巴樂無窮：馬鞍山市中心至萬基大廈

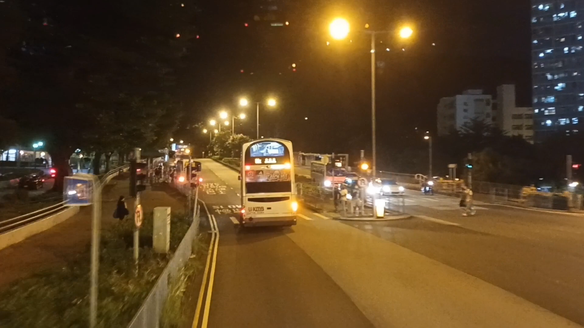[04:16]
即係你見到前面個姚信嘅姚謙樓，佢又唔係停姚謙樓喎，同86K 一樣，86K 同埋87D 都唔係停姚謙樓喎。
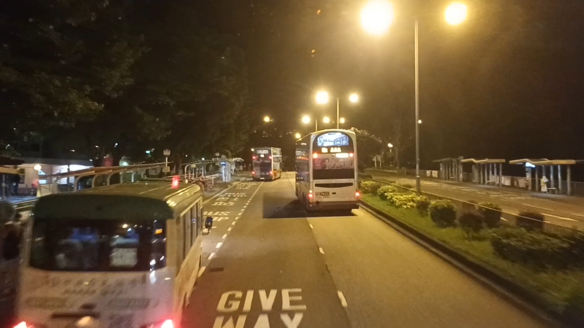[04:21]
唔知點解要停，就硬係要停後面嗰個咩要安全啊！
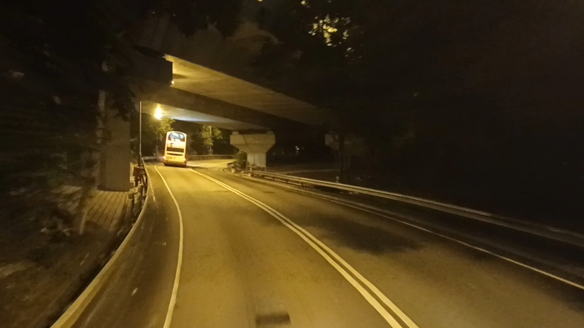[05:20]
但是耀安村是只有那些兩條會走的，我都不明白為什麼。哇，第一把一次就走了，不用走到海皮那邊，真是不知道走多久，走海皮那邊的熄燈位不斷，就算沒有人都要熄燈位，坐把一次坐八七 D 都起碼有得行呢邊啦。
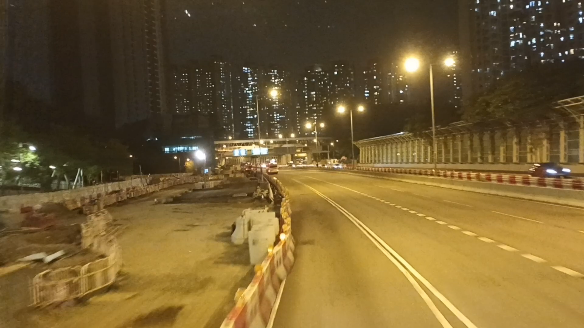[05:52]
呢度起樓喎，呢度起應該起，即係公屋定居屋咧？
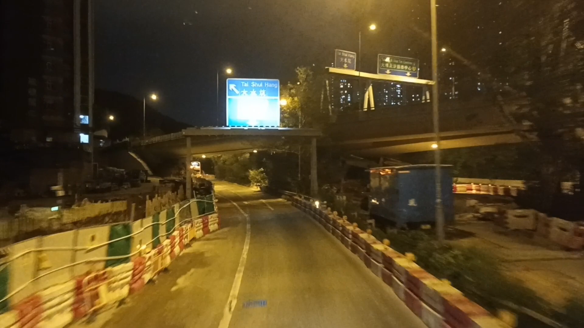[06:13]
我唔係好記得啦。呢個位就應該要係咪行？應該係由大水坑嗰邊兜翻入去嘅。我就喺度成日，我呢排喺度經過嘅時候就喺度諗，會唔會起個巴士站喺嗰個位咧？即係加個巴士站喺嗰個位，就俾服務呢一堆樓。不過應該唔會嘅。
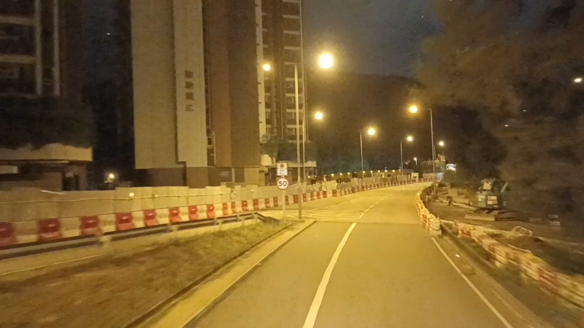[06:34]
津池港應該咩村咧？
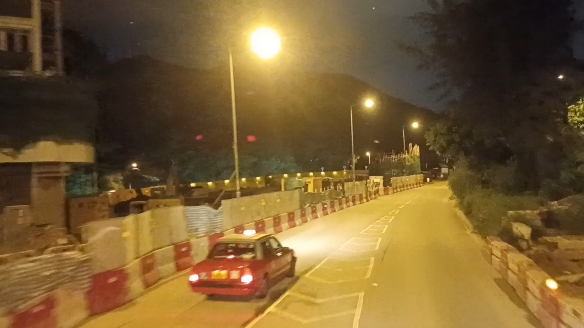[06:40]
又唔係津陽村啊嘛？
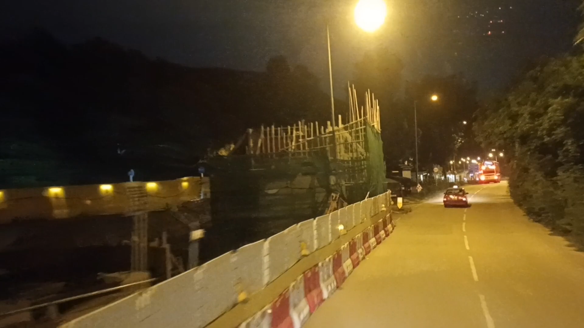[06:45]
至於啱啱啲座樓叫津池港，咁啊係居屋嚟，哇！
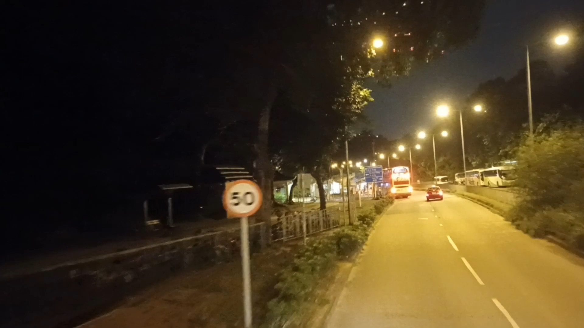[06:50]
即係係居屋噶啦，咩院嘅啫？
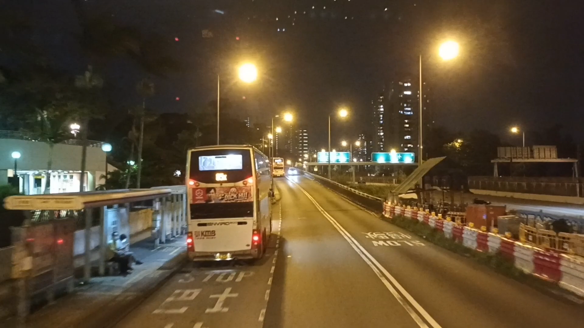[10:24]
咁啊，沙田醫院冇人上落。咁啊，呢度開始收八個三。
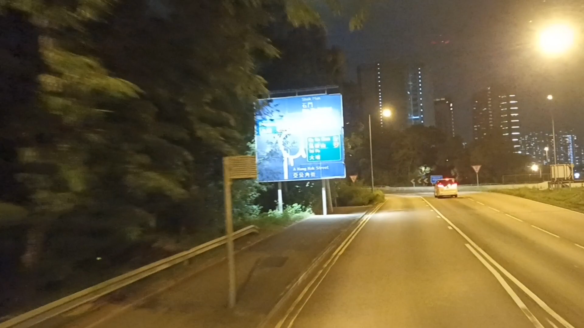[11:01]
搭了11分鐘啊，嚟到石門聯船處，唉冇得走落去，呢度卡落去咪好快咯，得唔得？
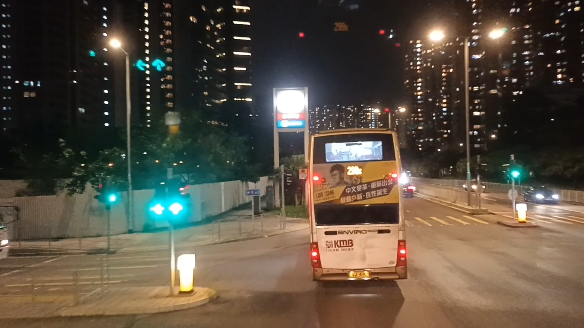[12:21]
呢度濱景第沙一，去前面嗰度右轉去荃灣嘅，啲路牌就叫你咁行，都唔知點解。講緊係啲路牌啊，唔係 Google Map 嗰啲啊。但係如果你去青沙公路咧，又好奇怪，去青沙公路咧，佢就叫你頭先嗰位就直去咁樣行沙的公路，直穿落去啦，咁啊，唔知點解嘅喎。明城水同埋青沙都喺附近嘅啫嘛，冇曬隔離。
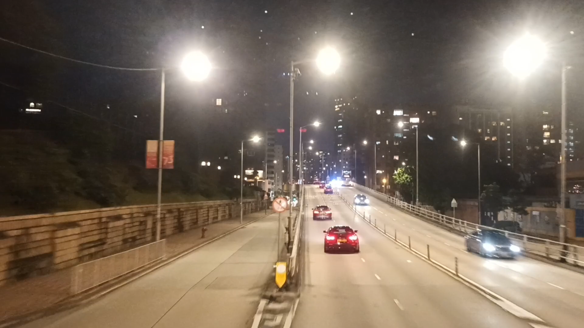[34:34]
咁啊，呢個位就擺直啲落去，我呢架就叫直去啦。咁啊，就係分別，所以點解要喺度喺九龍塘轉車？咁樣嘅搭法咧，個好處就係、是，